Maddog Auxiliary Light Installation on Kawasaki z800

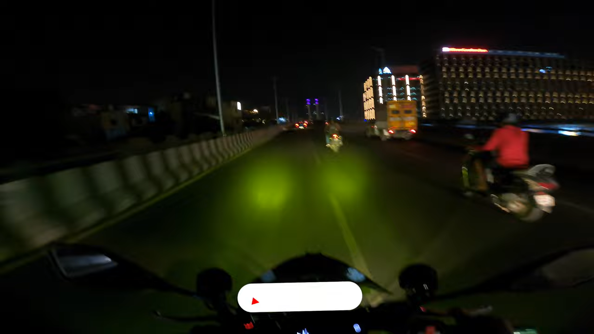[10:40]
वाइट आ रहा है अभी रोड का विजबिल्टी बढ़ गया है बेसिकली तो अपने को राइड करने में पेंशन